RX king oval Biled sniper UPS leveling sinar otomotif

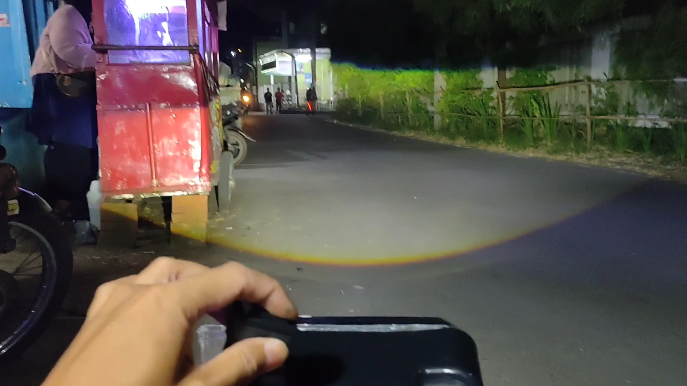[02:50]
Kita lagi ngetes ya, sebentar Nah jadi skala ring naik turunnya sangat tinggi sekali ya Jadi ya, jangan tinggi-tinggi Yang penting nyetelnya segini Di lutut orang dewasa, itu kan kena lutut nih Yang lagi berjalan Di jarak 40-50 meter itu di lutut orang dewasa seperti ini Itu nggak akan silau gitu ya Oke ini cahaya dekat ya Kita coba tunjukkan cahaya jauh dulu Sebentar lagi banyak kendaraan lewat dulu
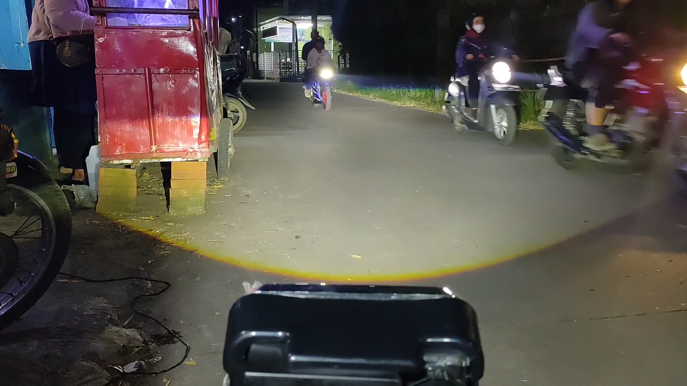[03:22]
Oke ini cahaya dekat Ini cahaya jauhnya Ya ini cahaya jauh ya Sebentar ada yang lewat lagi Cahaya dekat Ini cahaya jauh Nah ada yang lewat lagi Silahkan request biletnya Nah jauh dekat Nah ini Jauh dekat Jauh dekat Jauh dekat Oke ya Padahal Turbo SC juga keren Tapi mintanya Kita hanya bisa mengikuti ya Untuk
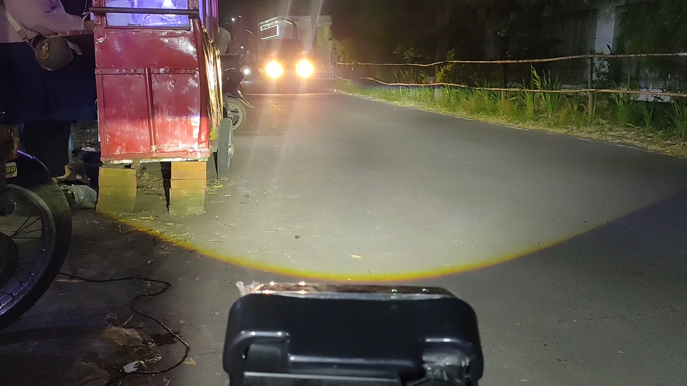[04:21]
Kurang lebih Lebih hemat Kalau non-leveling Silahkan langsung saja Di whatsapp kita Yang ada di bagian Tentang dan komunitasnya Sudah lengkap Tanya jawab jam berapa Sudah lengkap Nah ini naik lagi Ini turun Nah ini naik Ini posisinya Jalannya memang tidak Begitu gelap ya Karena sudah ada penerangan Yang jualan-jualan Oke kita turunkan saja Ya disini saja Oke sekian dan terima kasih Naik informasi next video